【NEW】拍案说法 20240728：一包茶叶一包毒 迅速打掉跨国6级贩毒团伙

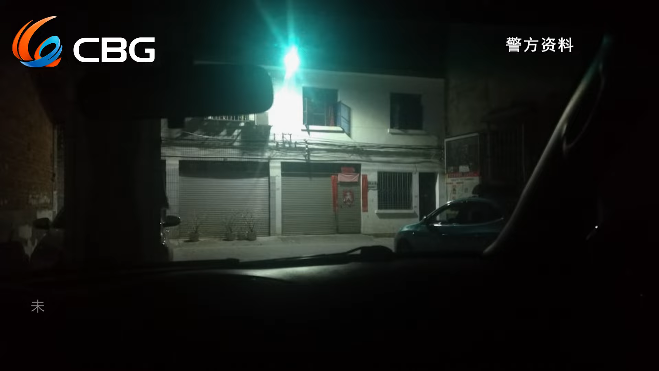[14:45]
住的房屋四周都安排了警力是